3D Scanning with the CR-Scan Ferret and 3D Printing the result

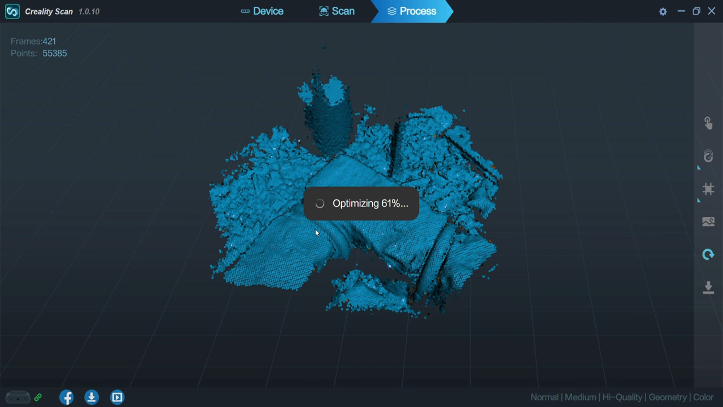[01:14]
and I made sure it was plumb with a level,
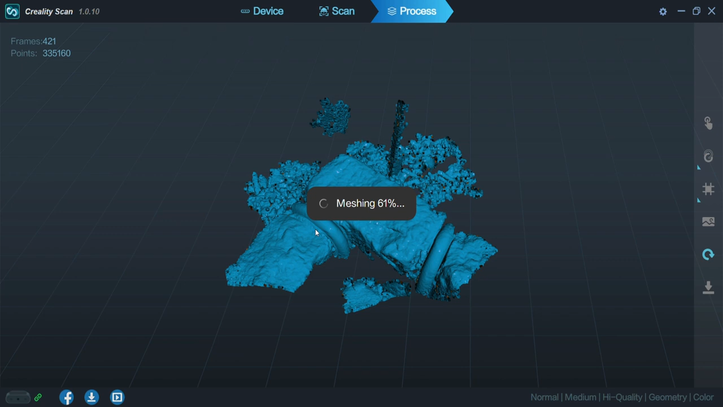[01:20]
and then I proceeded to scan, making sure I got the stake as well.
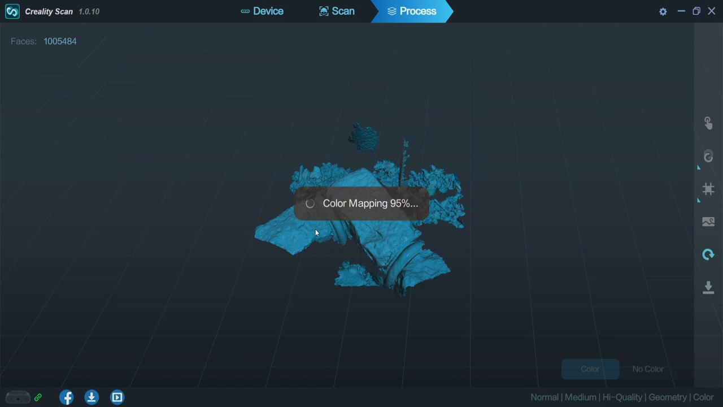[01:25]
Once the scan was done, I just brought it into Maya.
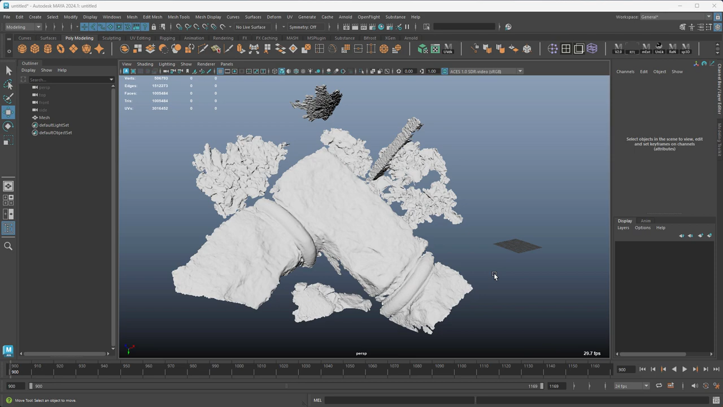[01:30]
Once I brought it into Maya, I made a cube and lined it up to the stake.